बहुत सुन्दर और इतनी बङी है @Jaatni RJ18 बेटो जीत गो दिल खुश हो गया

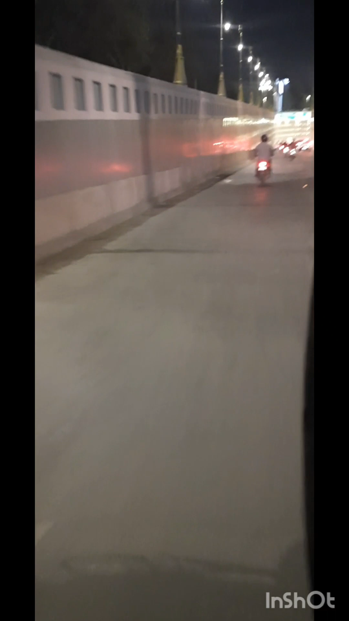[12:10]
یہ دیکھو یہ نیا انڈر پاس ہے یہ ابھی بنا ہے زیادہ ٹائم نہیں ہوا اس کو یہ دیکھو